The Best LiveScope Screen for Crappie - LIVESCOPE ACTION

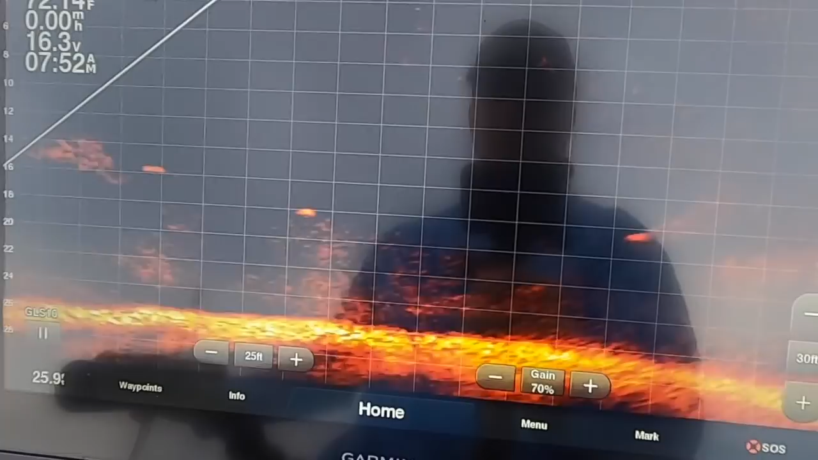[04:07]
fishing a structure here that has a ton of fish on it but I thought I would get the point across but look how beautiful that is that is a huge screen they